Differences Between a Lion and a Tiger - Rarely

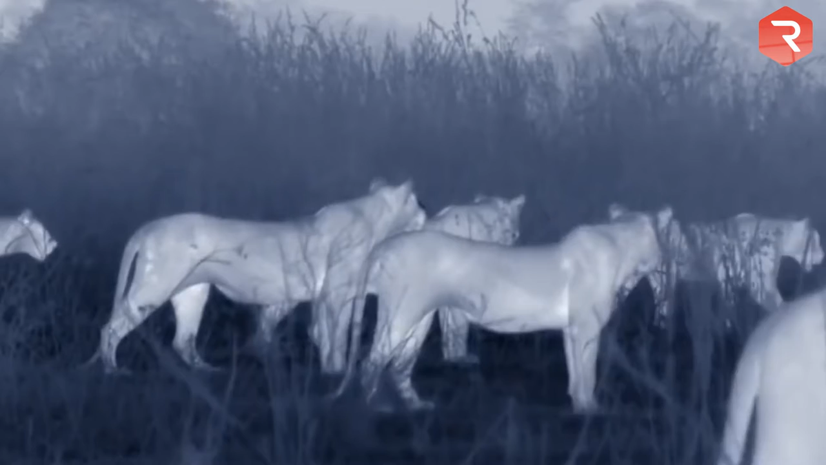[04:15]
Most females hunt together at night to make it harder on the prey to see them, but they will sometimes hunt in the daytime.